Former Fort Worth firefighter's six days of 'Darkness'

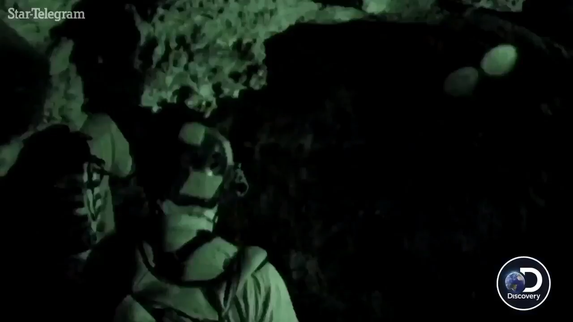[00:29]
Continuing on their northeast path, Brandon Tucker and Jack have reached a low tunnel.